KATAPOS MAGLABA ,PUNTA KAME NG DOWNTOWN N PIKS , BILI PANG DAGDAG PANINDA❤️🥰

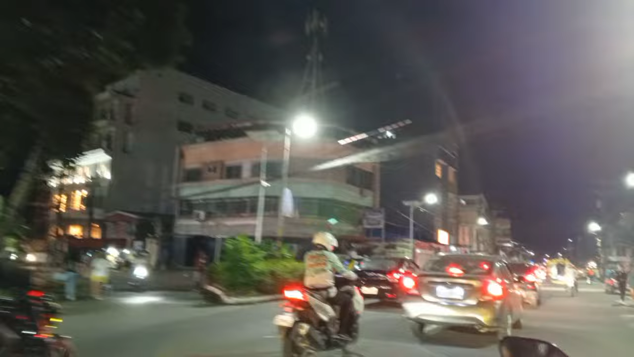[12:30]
Tignan natin mamaya mga kapix kasi open na po ngayon yung lights.
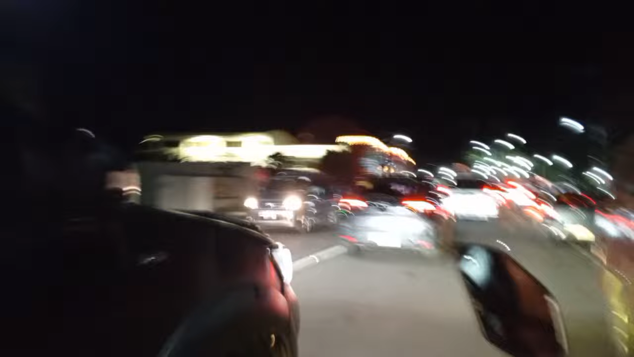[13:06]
Kita po tayo yan, yung lights ng Coca-Cola mga kapix.